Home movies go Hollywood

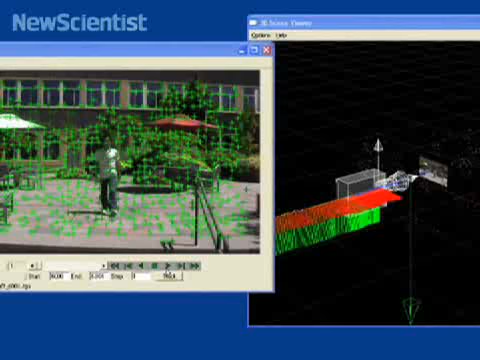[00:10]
The first step is to reconstruct the camera's path in 3D.